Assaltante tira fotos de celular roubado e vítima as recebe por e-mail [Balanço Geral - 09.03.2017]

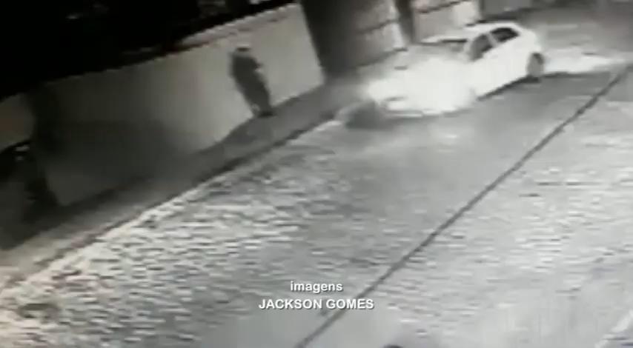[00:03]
O porteiro, que fazia bico como motorista, conversava na calçada. De repente, um HB20 branco para em frente ao prédio.
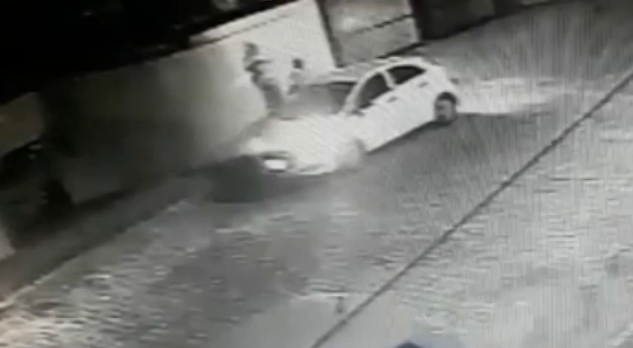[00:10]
O homem desce, armado, e rende a vítima, tomando o celular. Depois, ele volta para o carro.